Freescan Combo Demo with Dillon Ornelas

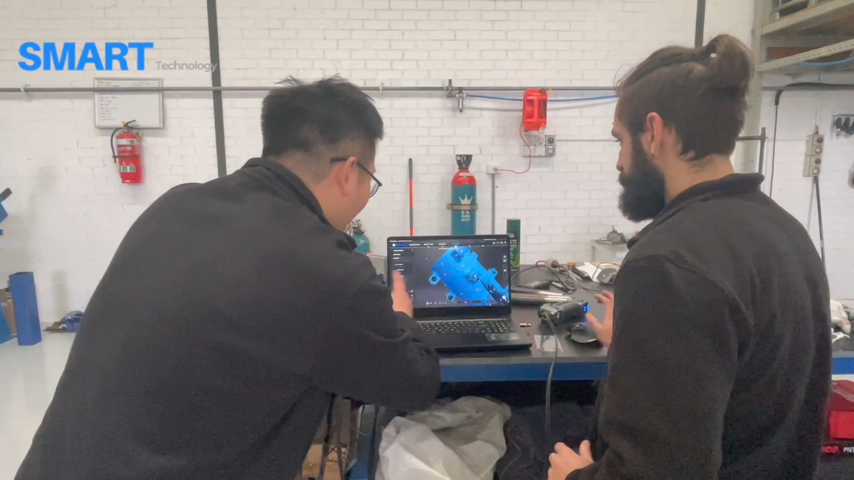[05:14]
Yeah, so it struggles with picking up from the peripheral of its vision more than the HX,